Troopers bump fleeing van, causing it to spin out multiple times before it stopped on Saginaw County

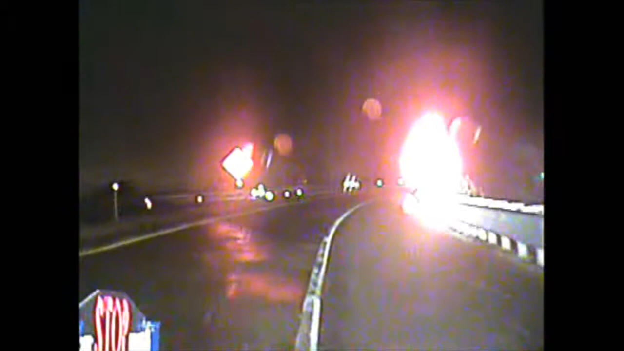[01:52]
3-1-2-7, we're trying to get traffic stopped. Going southbound on 75, okay? Copy, going southbound 75. 4-5-5. 3-1-2-7, we're trying to get traffic questo down.